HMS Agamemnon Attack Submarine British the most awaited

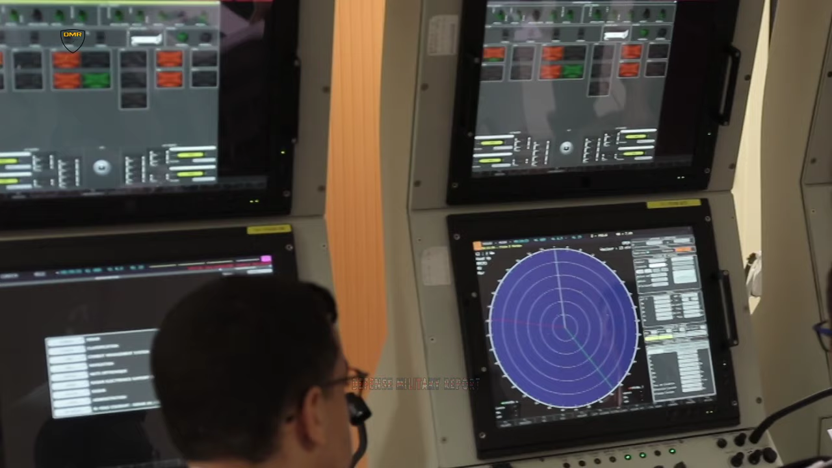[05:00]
Periscope-type masts on the sail and a Raytheon-developed successor identification,
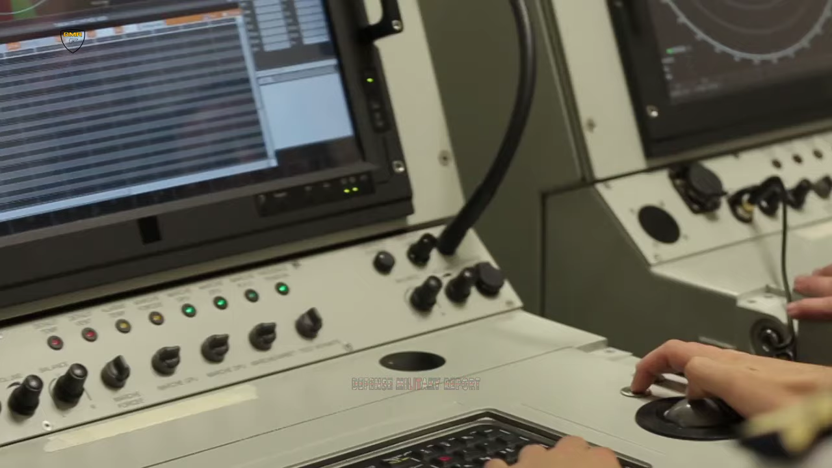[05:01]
friend or foe, command and control unit.